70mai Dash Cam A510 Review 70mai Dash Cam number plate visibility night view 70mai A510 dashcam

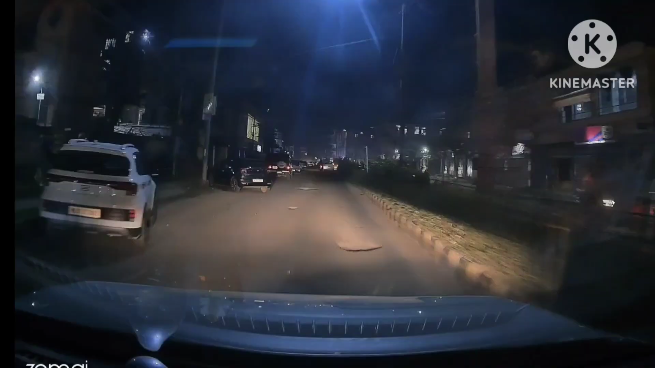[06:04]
ज़्यूम्हाff सकते हो नमबर प्लेट विजिवल है ठीक है जब लाइट पर रहे तब यह रोड में स्टेट लाइट नहीं है जो जो भी है अपना हैड लाइट से रिकोर्ड हो इसे वज़े से क्वालिटी में थोरा डिफेंस दिखेंगा